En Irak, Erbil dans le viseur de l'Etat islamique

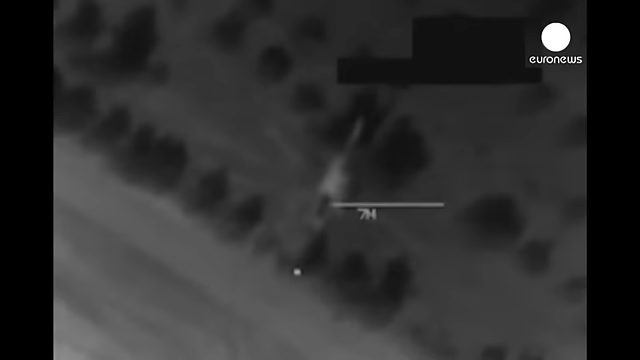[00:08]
Objectif pour suivre les bombardements aériens contre les positions de l'état islamique dans le Kurdistan irakien.